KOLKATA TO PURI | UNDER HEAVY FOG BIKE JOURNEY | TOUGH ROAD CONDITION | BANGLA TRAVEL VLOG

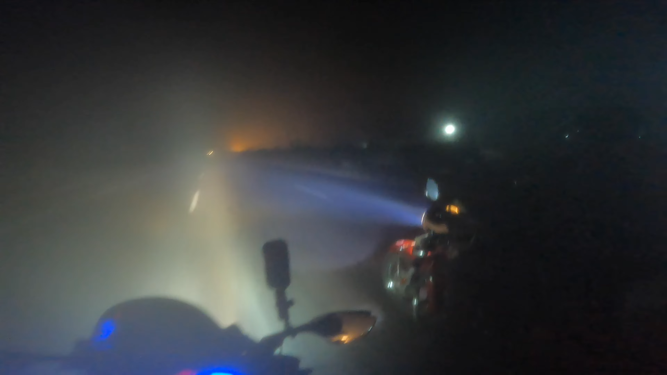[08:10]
ও ভাই কি অবস্থা, এই গরমকালে এই অবস্থা, এসি চালাতে হচ্ছে, মানে এই সময় যদি এত ফগ, বাপরে এটা পুরো পুরি আনএক্সপেক্টেড ছিল। বন্ধুরা চলে এসেছি আজকের জার্নির আমাদের